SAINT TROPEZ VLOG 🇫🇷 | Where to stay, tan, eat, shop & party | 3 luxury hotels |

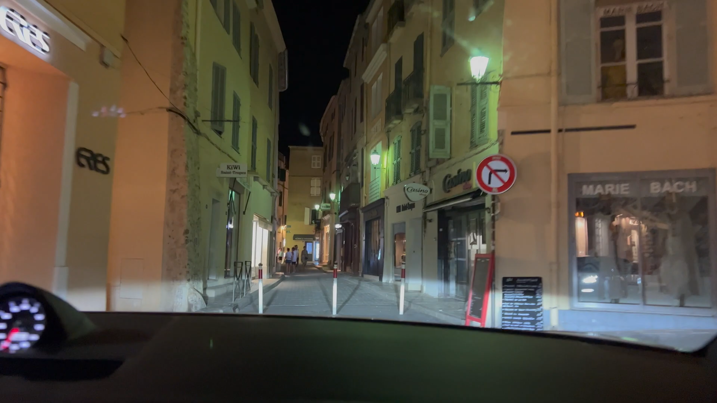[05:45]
As you can see, you can drive on the little streets of Saint-Tropez.
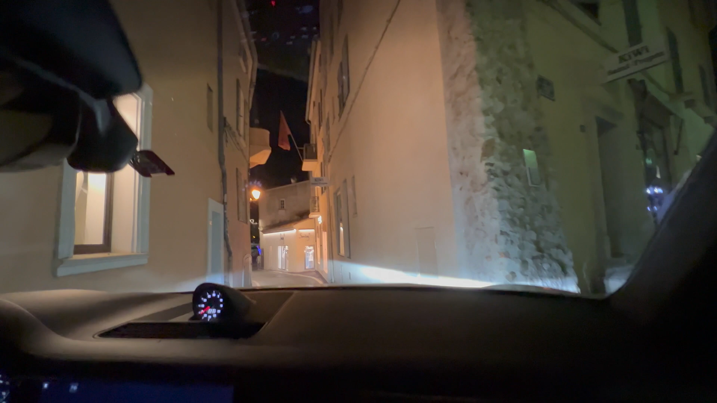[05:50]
They're very, very, very tight, so you must definitely take care with your car, but I find it so charming how you can drive on these little streets.
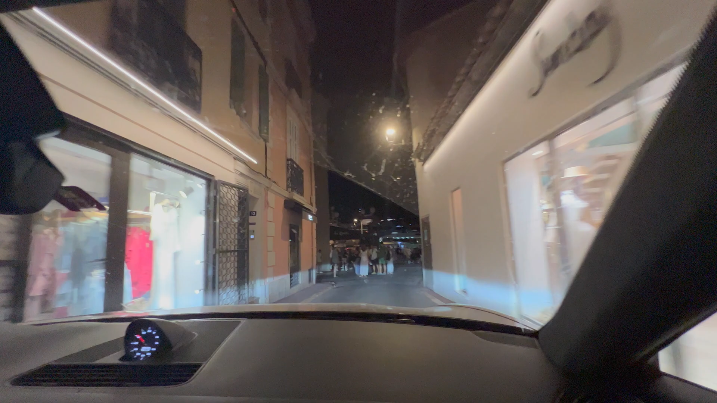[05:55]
Now we are approaching the port of Saint-Tropez.